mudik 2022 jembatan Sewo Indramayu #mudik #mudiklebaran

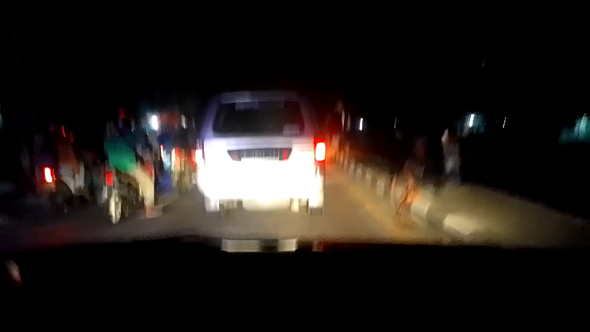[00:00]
Ya guys, jam 3 lewat 6 nih. Ini sebenarnya membahayakan sih. Jembatan Sukra.